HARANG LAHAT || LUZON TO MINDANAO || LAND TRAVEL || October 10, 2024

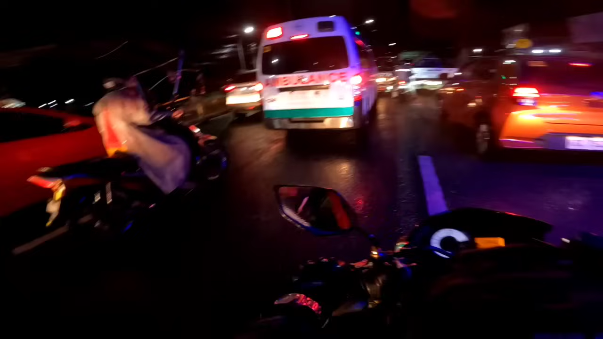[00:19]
Emergency, emergency. Kaso na traffic. Ayos din yung kay Kuya, oh. Di, hindi ka maulan na, no? Alright. Kuya, ito na ba yung mauna na Iligan City? Oh. Tama, no? Nabay mga ano, hotel-hotel dere? Ah, alam. Hotel? Oh. Mahal mo hotel ko.
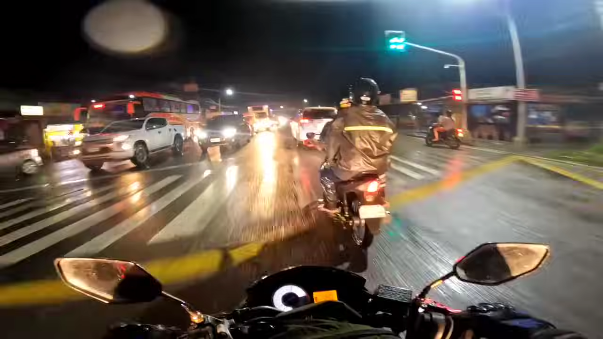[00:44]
Baka mamaya, ilag din mo rin yung takay mo, oh.
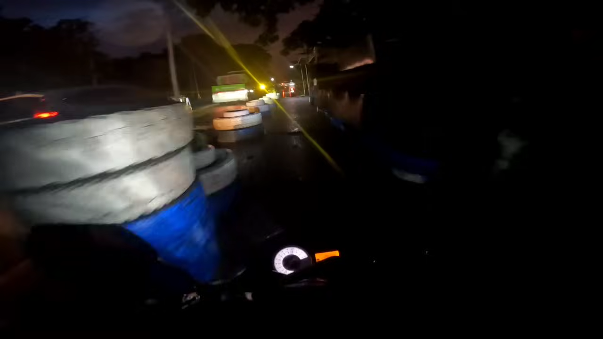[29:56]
Kailangan natin kung follow sa mga rules and regulation para hindi tayo mahuli. Emergency, emergency. Kaso na traffic. Ayos din yung kay Kuya, oh. Di, hindi ka maulan na, no? Alright.
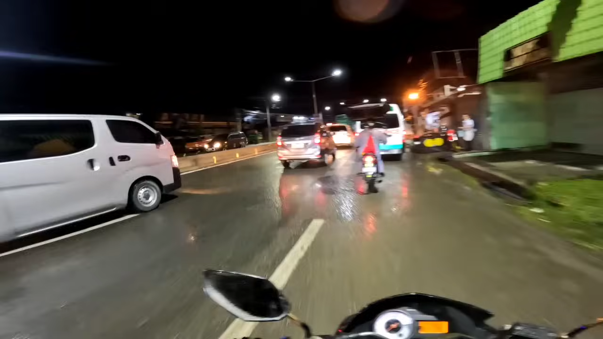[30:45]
Nandito na si ah, Iligan na. Nandito na si ito na siguro yung proper ng Iligan kasi ma-traffic na eh. Rush hour kasi. Alas 6, saktong alas 6 na ng hapon. Ha? Sinusunda ni Kuya. Nako, patay. Traffic.
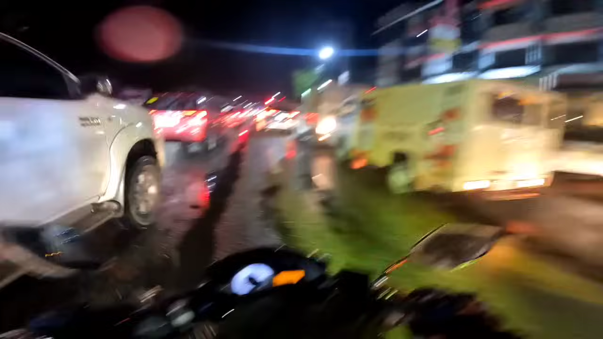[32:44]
Dito na tayo sa siguro proper na talaga ng ano to, city. Kuya, ito na ba yung mauna na Iligan City? Ah, tama na. Nabay mga ano hotel-hotel dere?
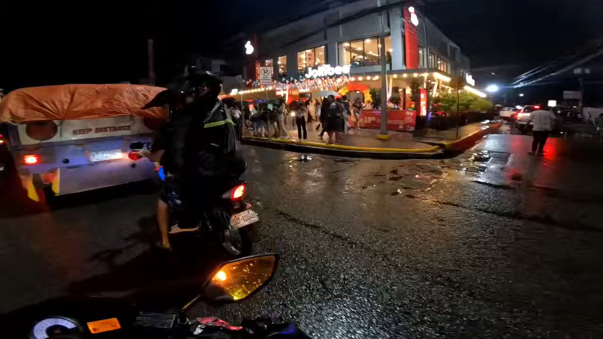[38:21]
Grabe, ang dami din palang tao dito sa Iligan City. Siguro labasan ng mga estudyante. Kaya ganit ka pa-traffic.